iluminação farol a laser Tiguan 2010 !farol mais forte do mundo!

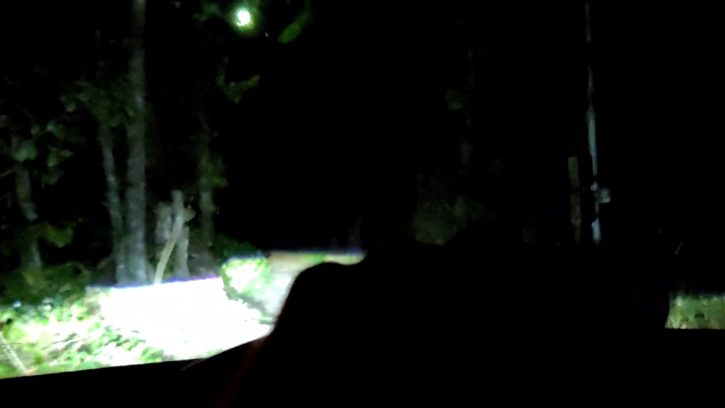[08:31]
Uma cachorrada aqui danada. Aqui é a estradinha de terra. Ó a luzinha. Vamos subindo aqui devagarzinho. Conforme eu tô virando as curvas ali, vocês vão ver como é que a luz de curva aqui funciona. Ó, ele vai acendendo aqui nos cantos, ó. Aqui dá pra mostrar bem, ó.
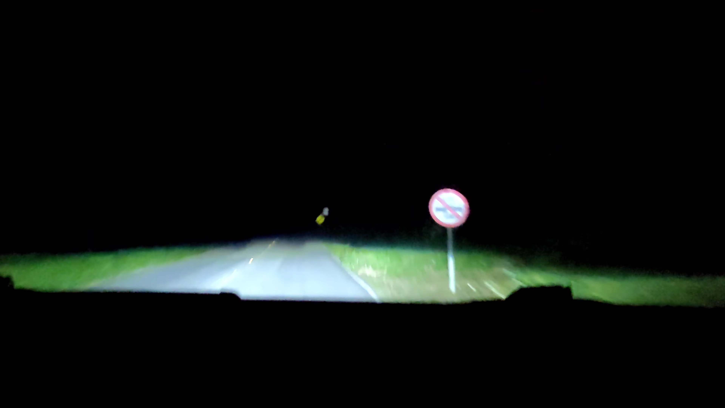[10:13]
Agora vocês observam, na curva aqui, ó. Os projetores de alto que eles são fixos. Eles não se movem. Agora, olha o do carro. Olha como que ele ilumina ali, ó. Olha a lateral. O pessoal não respeita não, galera. Manda ali de farol alto, meu, o tempo inteiro. Como você tá no baixo aqui, ó.
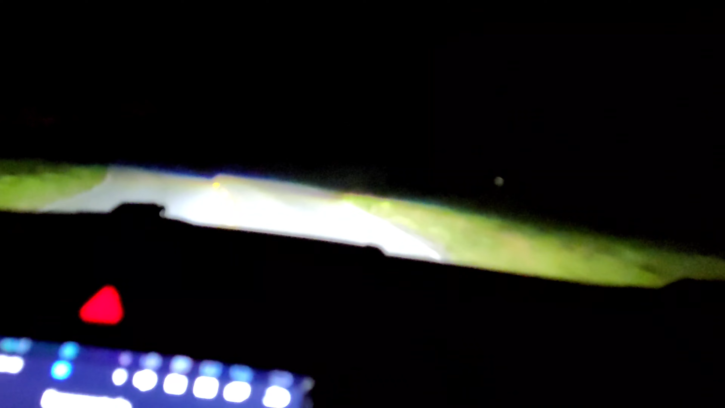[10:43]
Ai, huracão aí. Ai. Ó, dá pra você ver eles trabalhando ali, de um lado pro outro. Nessas curvas assim, mais abertas, ele não é tão perceptível, não. Mas, quando a gente pega ali uma curva que é bem fechadinha, dá pra gente notar bem ali os projetores trabalhando.